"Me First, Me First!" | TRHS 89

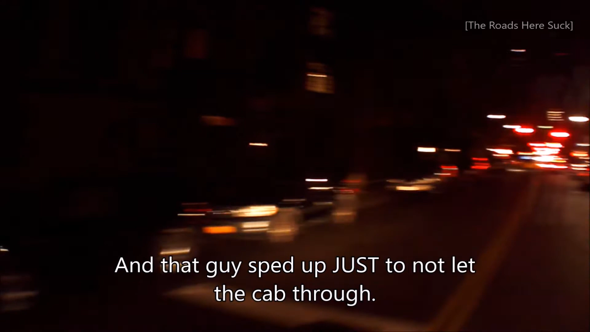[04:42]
The cab is fine. The fucking Toyota's a fucking moron. Oh my god. What do I do? Pay attention.